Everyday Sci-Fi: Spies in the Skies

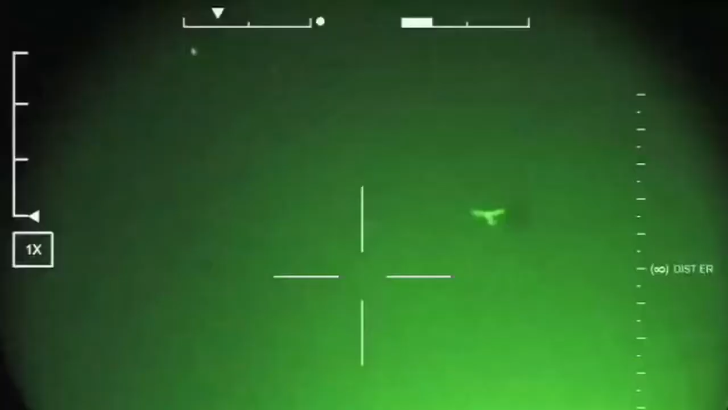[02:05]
Often equipped with both color and infrared night vision cameras,